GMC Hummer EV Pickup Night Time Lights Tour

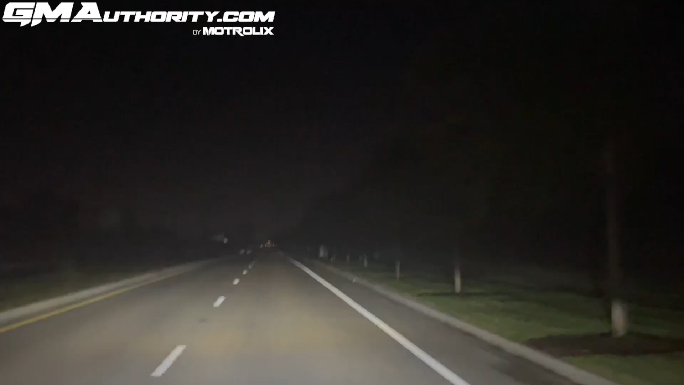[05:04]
can see there is a very healthy amount of forward light that shines through these headlights and if I kind of show you over here here it does extend